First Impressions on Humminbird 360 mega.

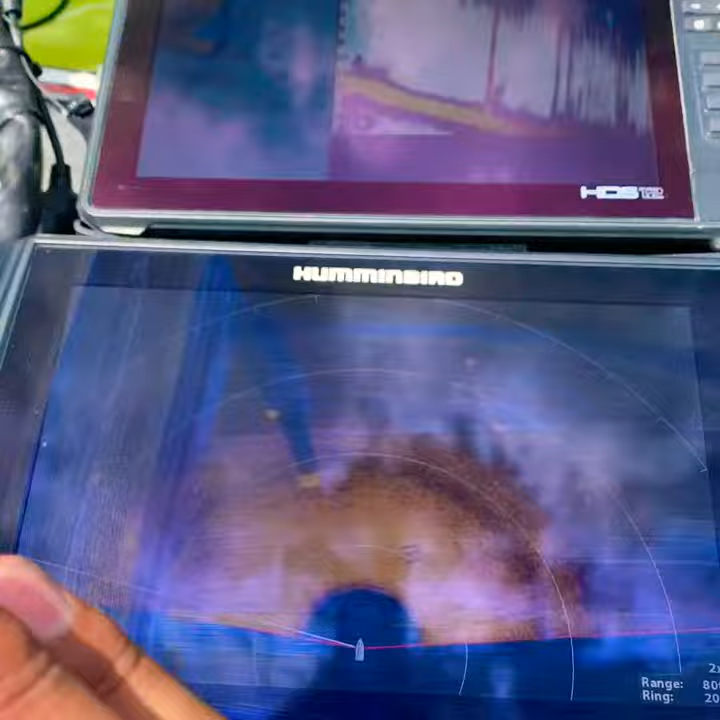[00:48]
fishing a bridge right here um you can see the bridge pilings as we go um and you can see them out here on the mega 360
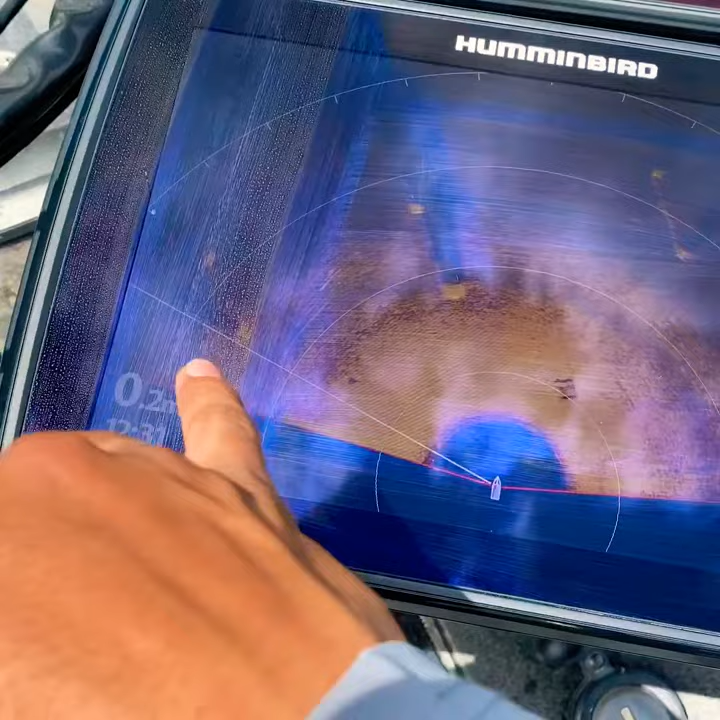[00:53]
there's one there's two there's one there's two there's one there's six whatever um as you can tell this is an
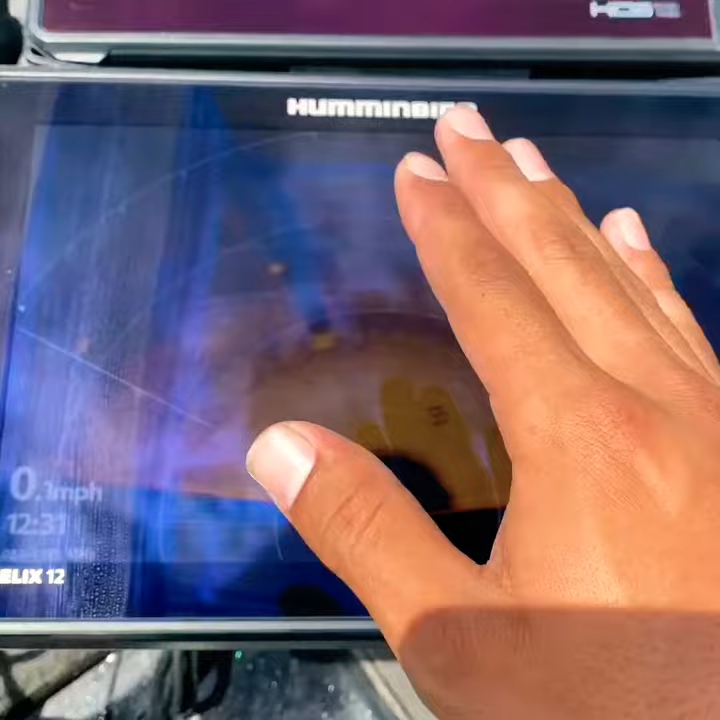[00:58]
old image right here so this side uh the mega is right here is an old image and
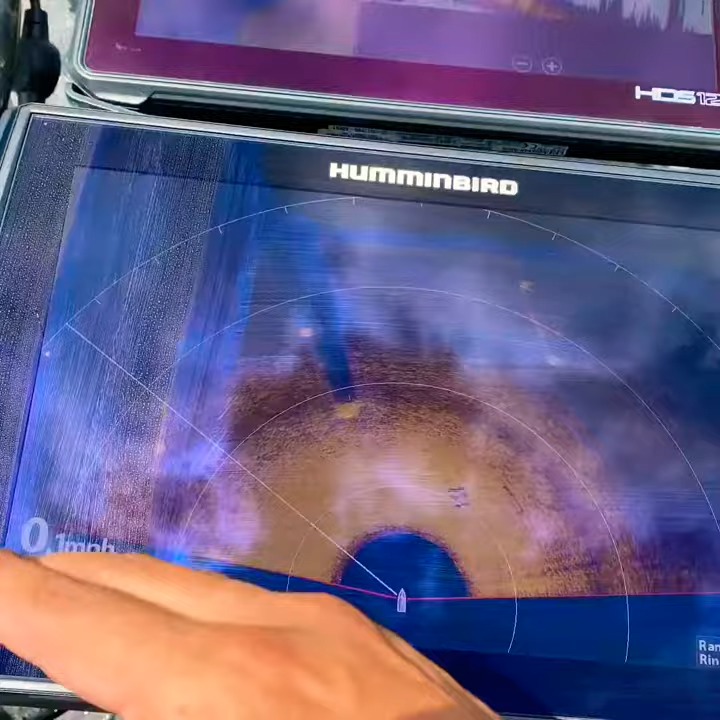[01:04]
this part right here on this side of the line on the left hand side of the line is gonna be the freshest image right here um
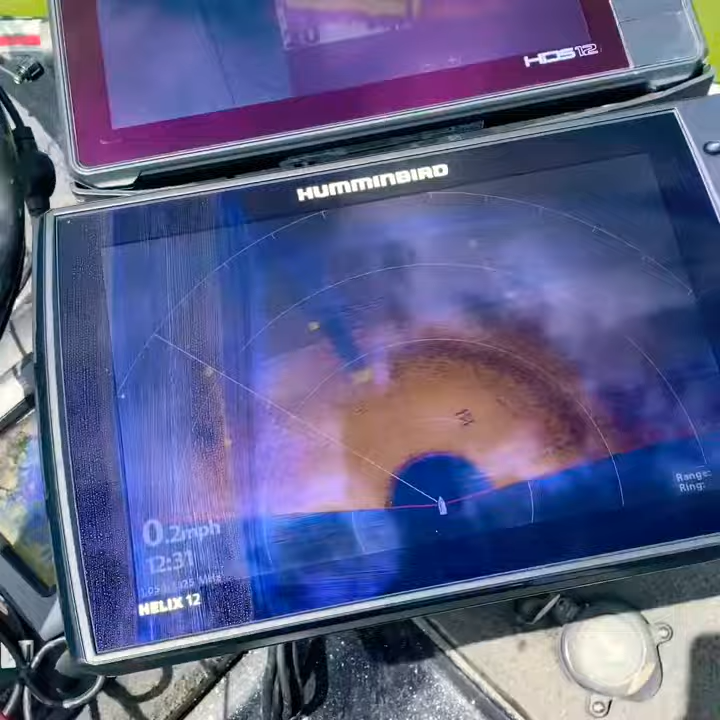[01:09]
On screen: speed 0.2 mph
so what if you're on spot lock it really won't matter like i am now because it's not moving you know that
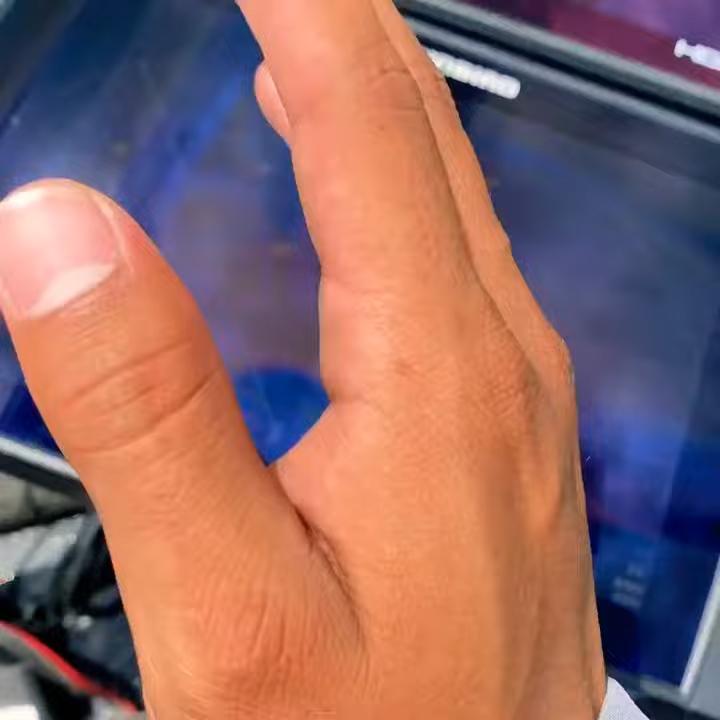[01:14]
the transducer is not hooked up to the trolling motor while spot lock is off is isolated so it's
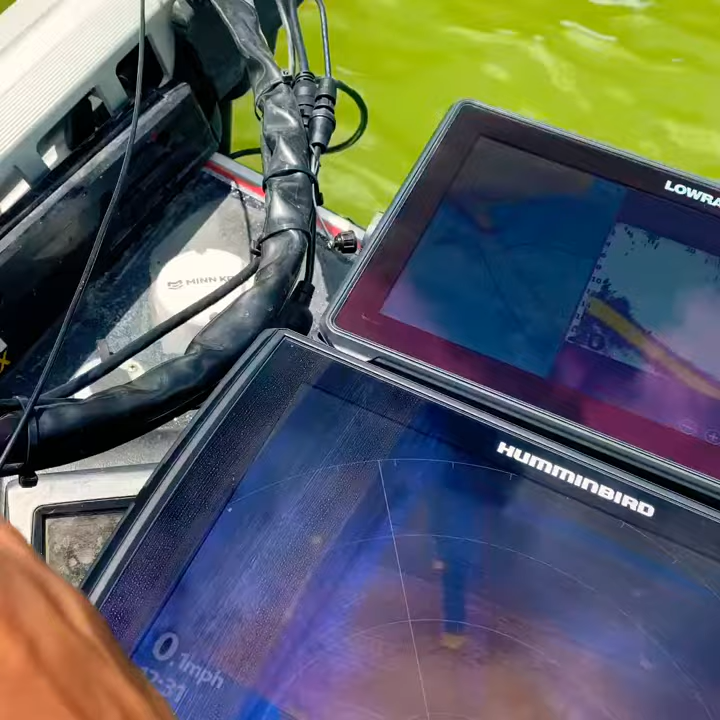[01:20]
not it won't be changing so it's always going to be in that general area but if you're on a trolley
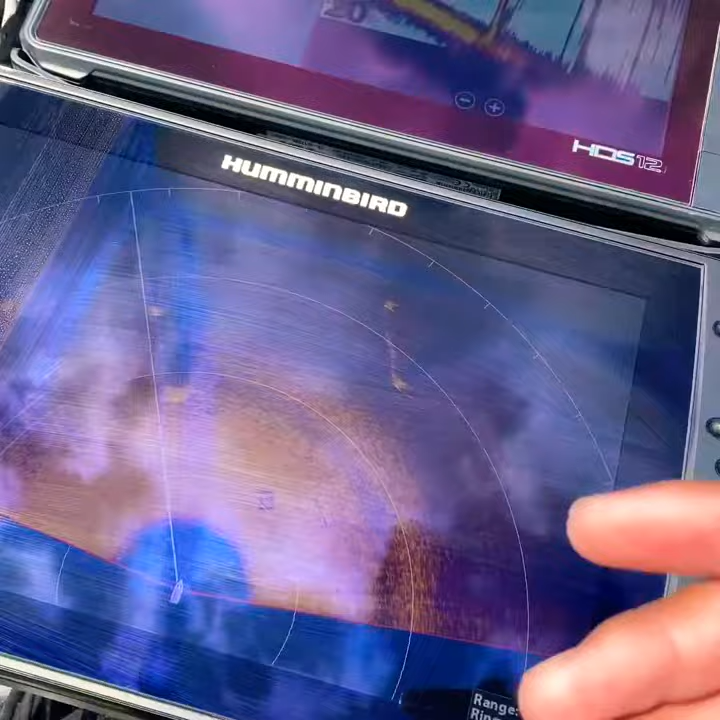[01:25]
motor and you see it like if you're just going up and down a bank you see a stump grass line whatever it may be you're constantly moving so
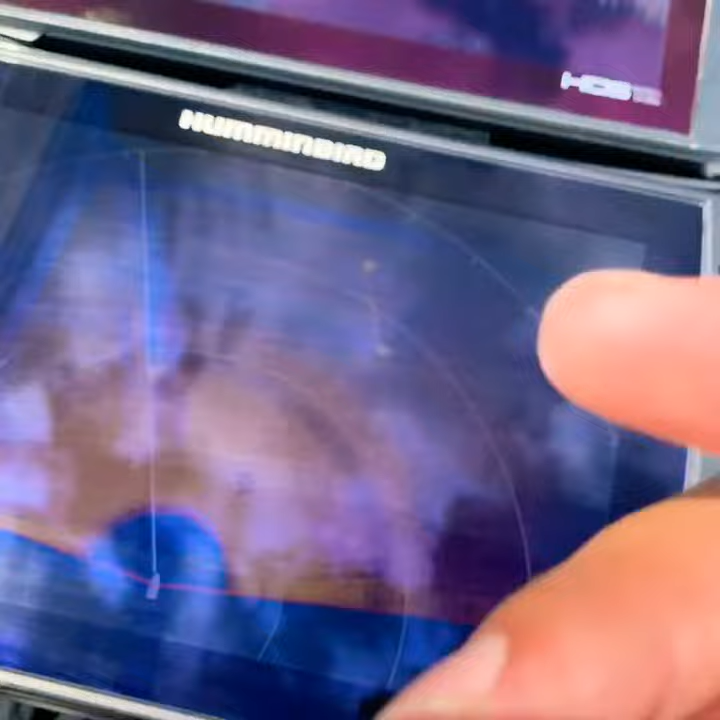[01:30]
as you're moving this these bridge
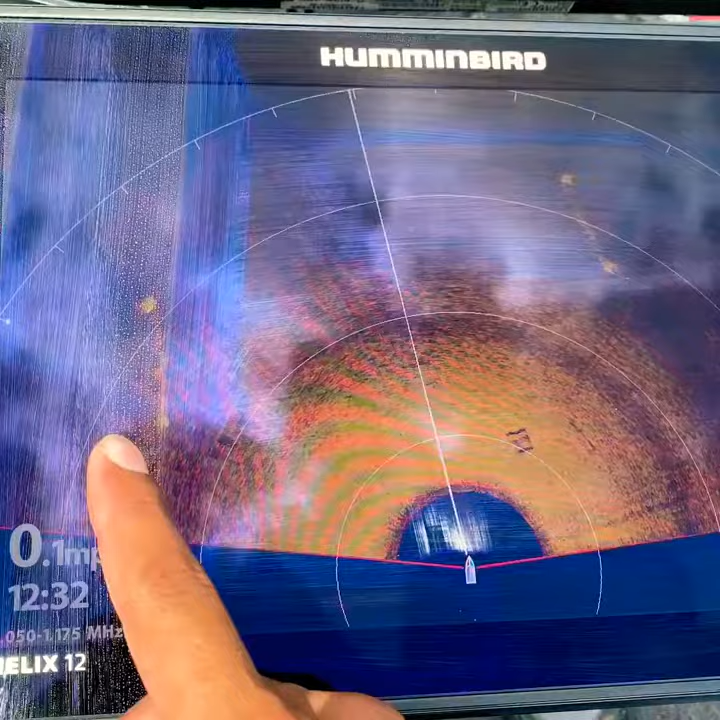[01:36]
pilings that you might be seeing right here and while you're fishing you might
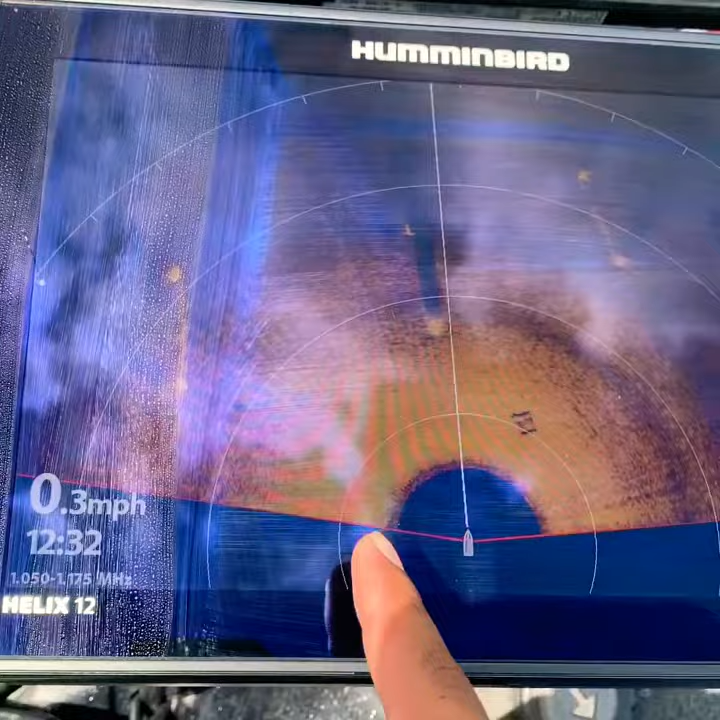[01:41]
be getting closer to it or you're moving away from it it's not going to be there no more it's going to be to the left it's going to be to the right it's going to be somewhere else
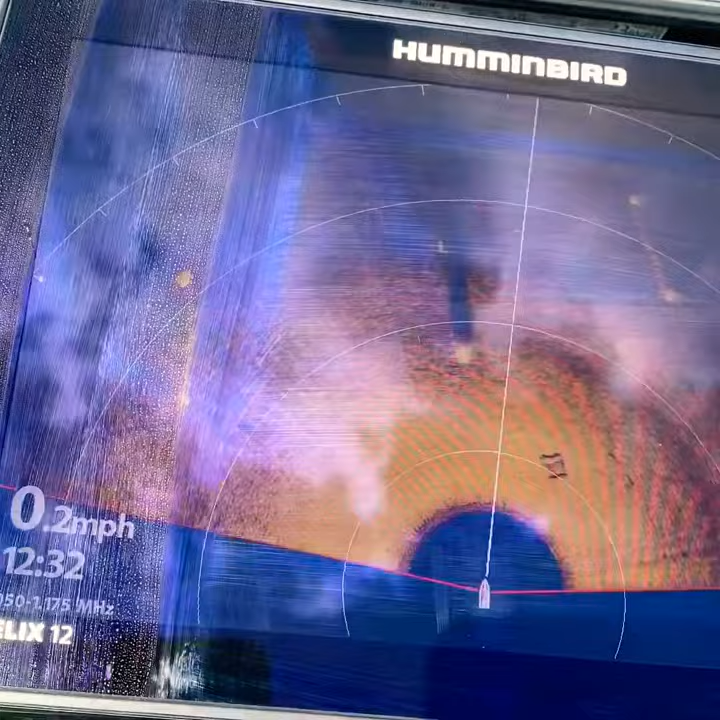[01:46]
and what i'd like to do guys because i got the lawrence live
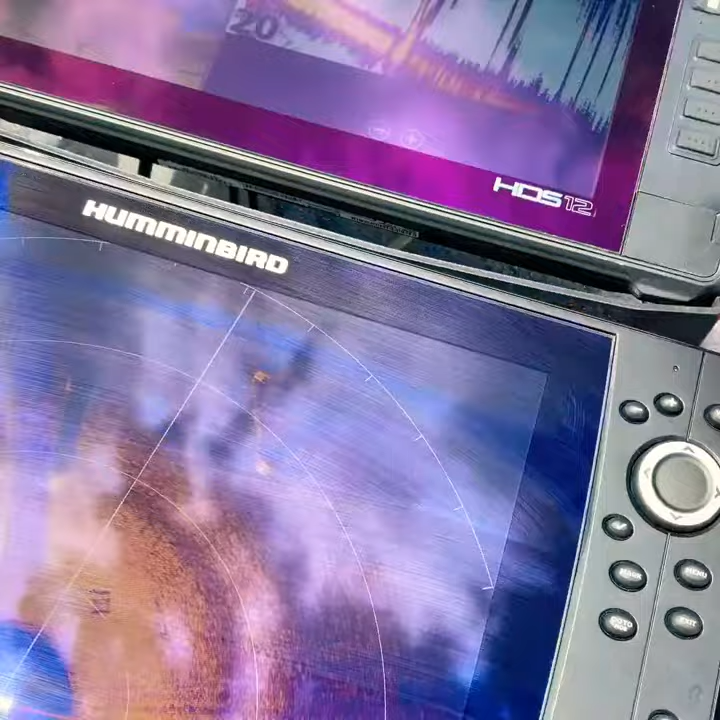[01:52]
is what i'll do is i'll do an isolation sweep i'll double check and verify that
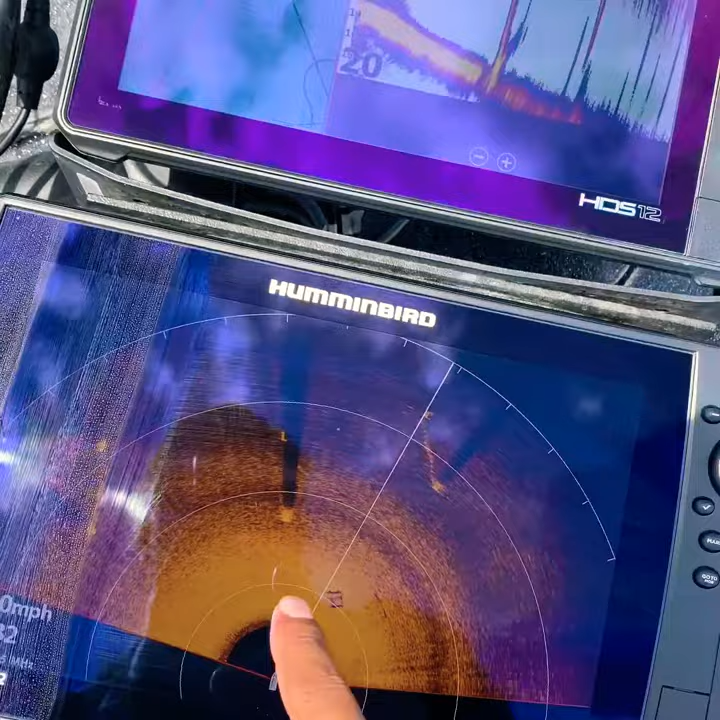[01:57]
bridge piling is still there and it is right here see it is on the 35 mark
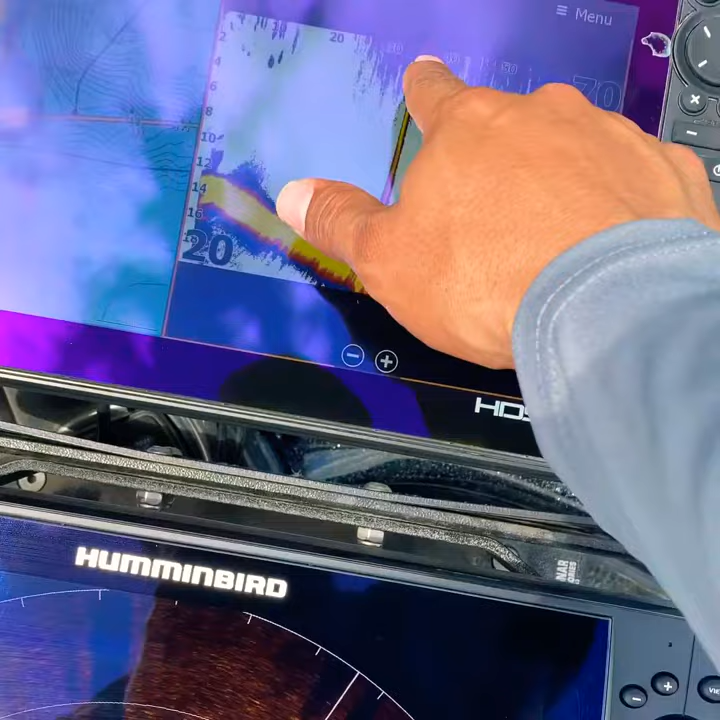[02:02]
35 feet in front of the boat and you go right here i got the rings at 20 feet
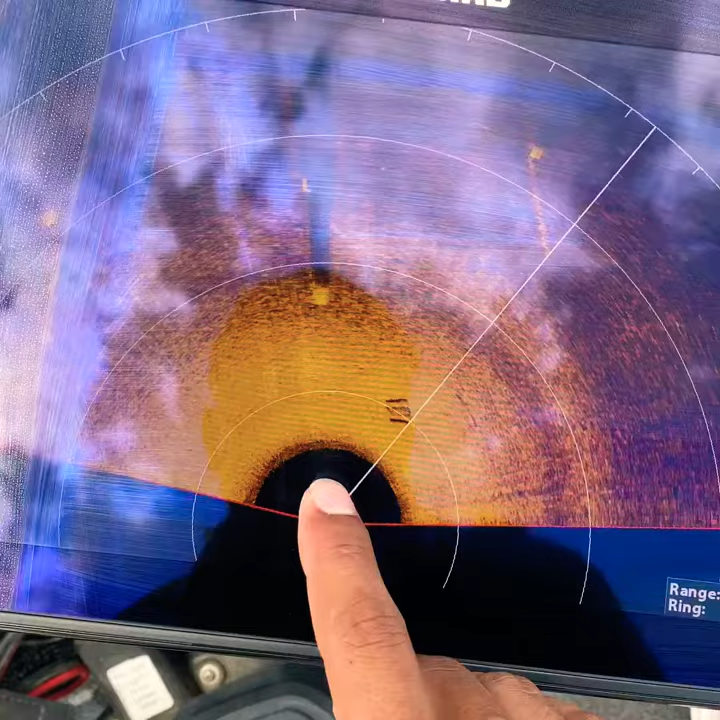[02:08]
apart 20 and 40 so you can see on this side of that 40 is very accurate so
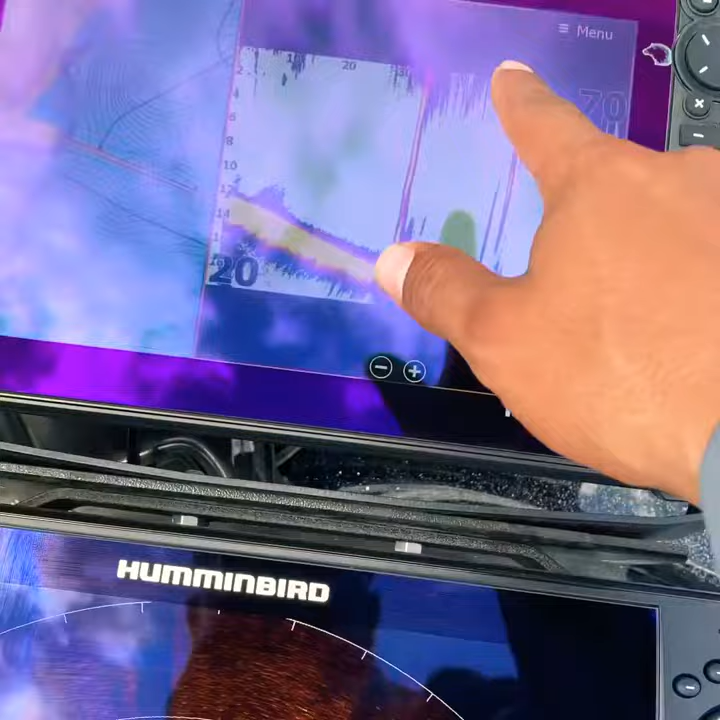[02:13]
what i'll do guys is i'm fishing grass line whatever it is and i know i'm moving so i know this bridge piling or